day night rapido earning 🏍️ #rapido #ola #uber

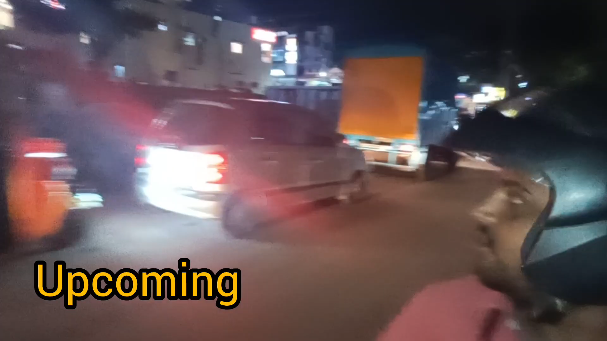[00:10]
देखो पूरी लाइन से ट्रैफिक की ट्रैफिक है पूरी, जाके पानी में मार रहे अपन बुकिंग का, क्या करते हैं मारना पड़ता है फ्लैटिंग से।